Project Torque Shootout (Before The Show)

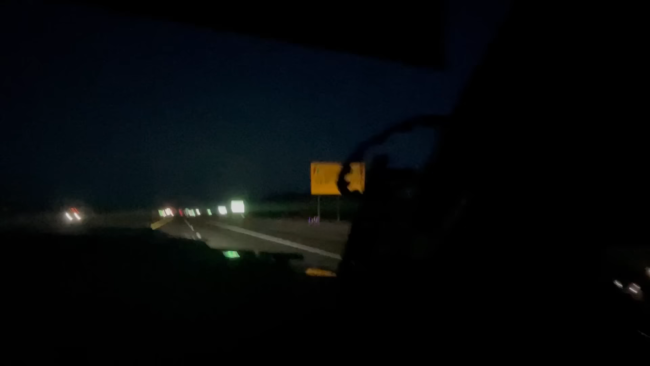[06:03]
Sheesh, we're in New Mexico. We can't see shit, but we're in New Mexico. We're right there again. Let's go. We're almost there. About what?